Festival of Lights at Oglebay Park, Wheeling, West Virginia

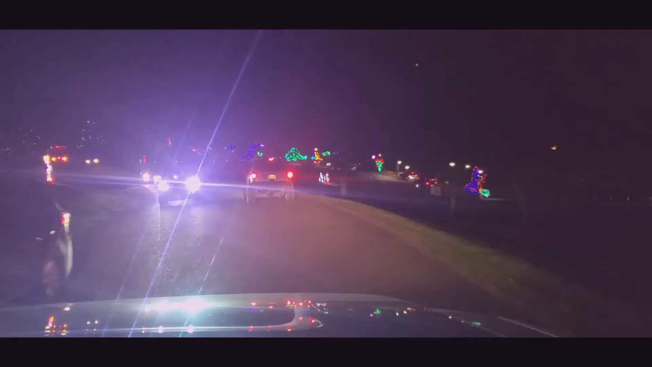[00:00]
Okay. Is that taking sound? Here's the trolley waiting for the stop. Cars to make a right turn.
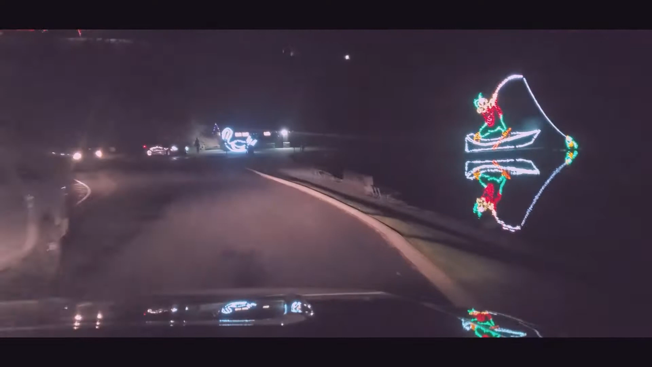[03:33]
Yeah. Look at that. Look at that, Baba.
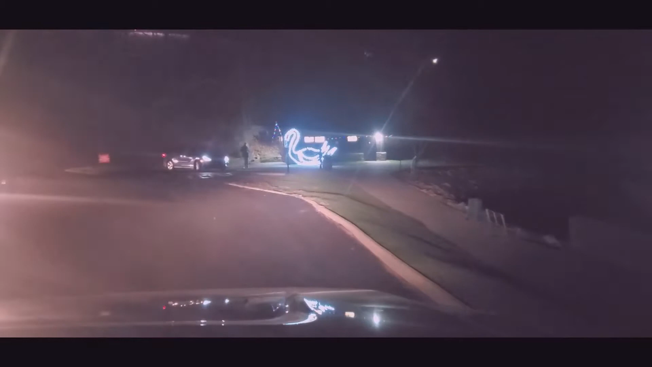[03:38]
Here at the right.
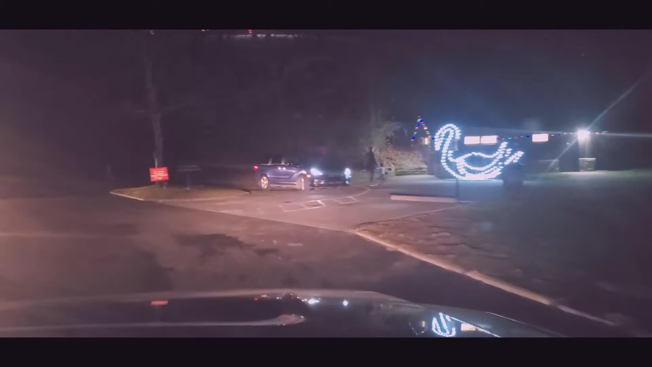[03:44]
Now I remember something like this. That's on here. That's neat. See.
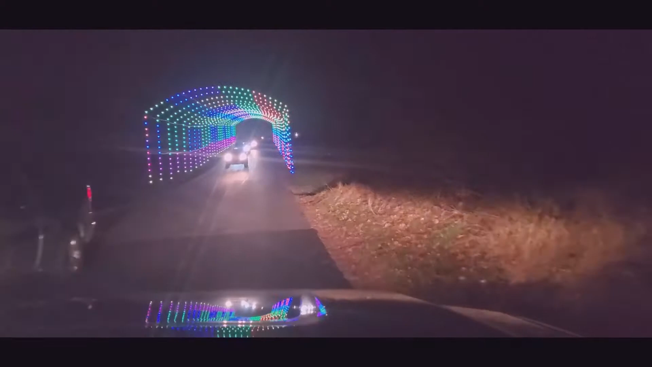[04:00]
But you're getting a lot of the lights from the cars. Yeah, that's normal.